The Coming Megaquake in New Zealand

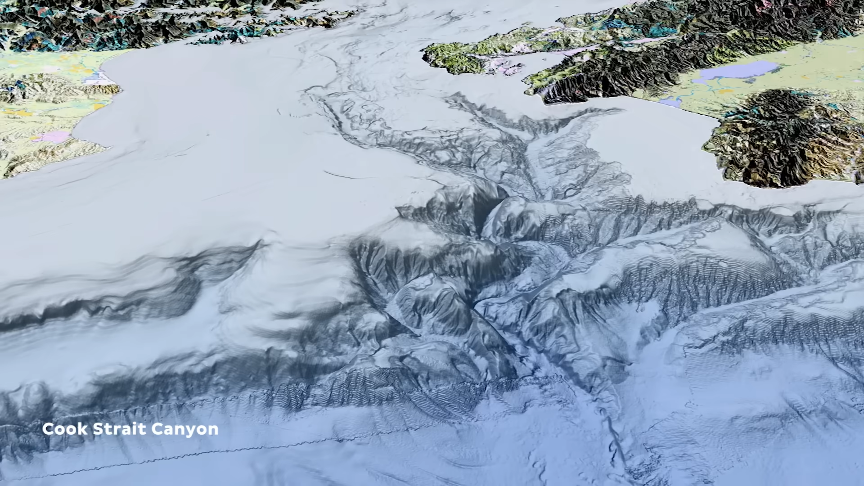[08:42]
An underwater canyon is not dissimilar to a river valley.